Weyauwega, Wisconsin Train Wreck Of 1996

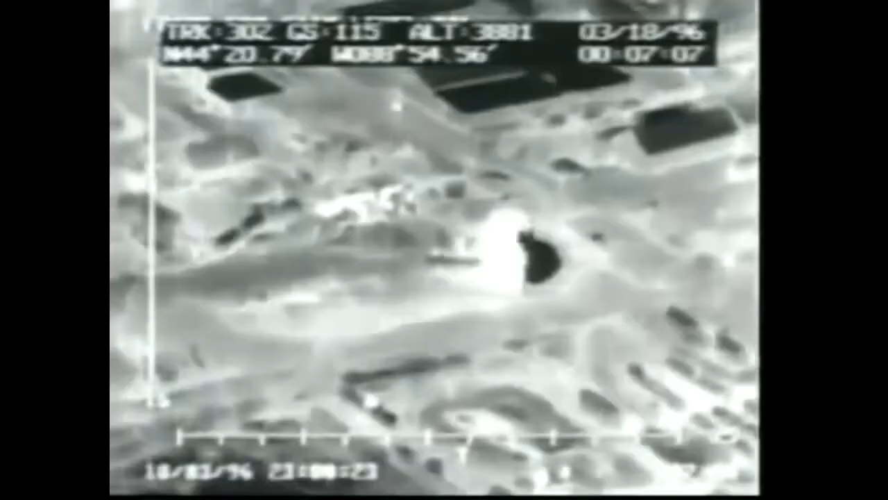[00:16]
One of the tankers explodes and soon this fire is raging.